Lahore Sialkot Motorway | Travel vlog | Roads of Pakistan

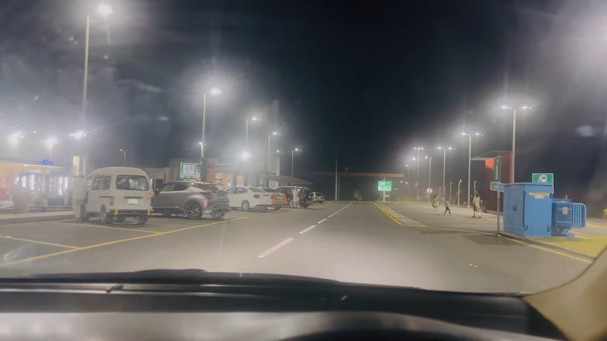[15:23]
پارکنگ میں گاڑی کھڑی کر کے نا تو انشاءاللہ آپ کو دکھاتے ہیں ادھر کا ویو جو ہے